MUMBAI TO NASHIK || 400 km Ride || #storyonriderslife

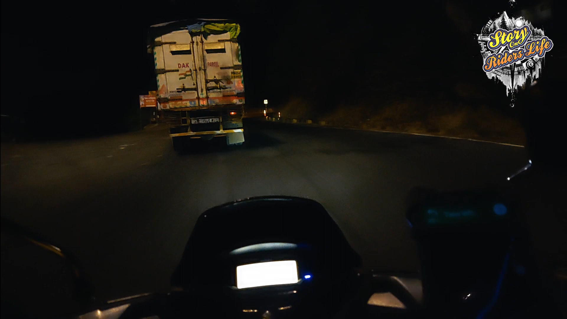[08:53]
और गाइस अगर आप टनल देख रहे हो तो मुझे काफ़ी ज़्यादा डर लग रहा है, मतलब जो भी व्हीकल आ रहे हैं ट्रक वगैरह वो सब ऊपर के रास्ते से जा रहे हैं, तो अभी पता नहीं नीचे के रास्ते से व्हीकल आते जाते हैं कि नहीं।